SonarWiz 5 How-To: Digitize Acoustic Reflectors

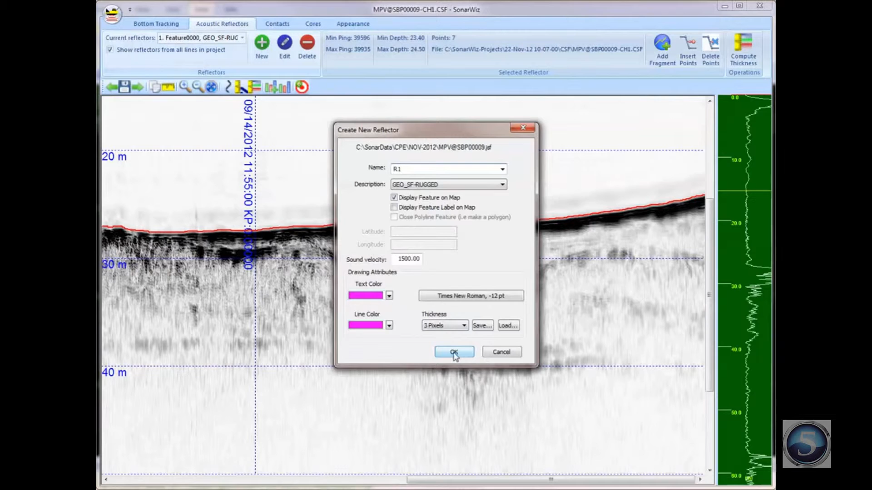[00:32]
I'll just leave the default description that's chosen. I'll choose a sound velocity, text color, and a line color, font, and thickness. When I'm finished, I'll press the OK button. Next, SonarWiz will present you with a pen cursor, and that's the indication that it's waiting for you to left-click to define the points along this reflector. So this is the reflector area that I want to digitize, and so I'll start by left-clicking to define the boundaries of this reflector. So I'm just, again, left-clicking along each point to define the reflector. I can put them in in any order, left to right. I can put another one before the beginning point, and so on.
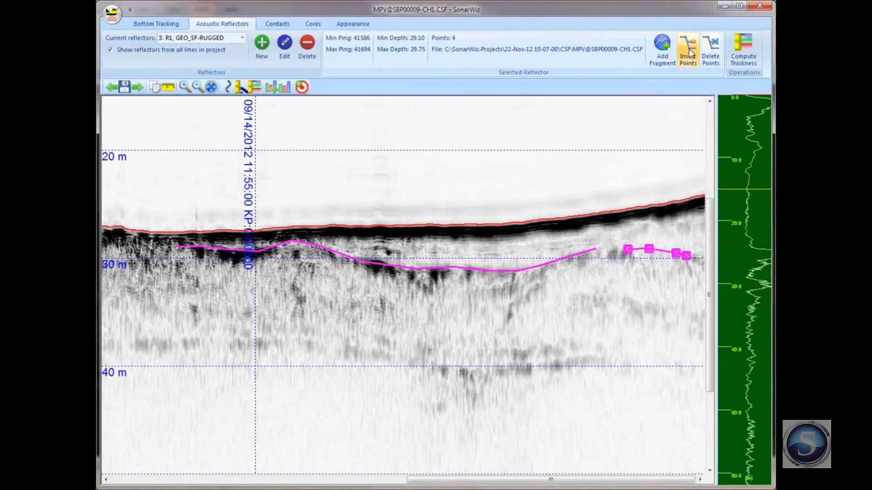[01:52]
Any point within a reflector when it's selected may be edited simply by dragging the mouse over the point. You can also use these Insert and Remove Points buttons to insert new points into the selected reflector. You can put them in the middle or at the end. And you can use the Delete Points button to obviously remove points from the reflector.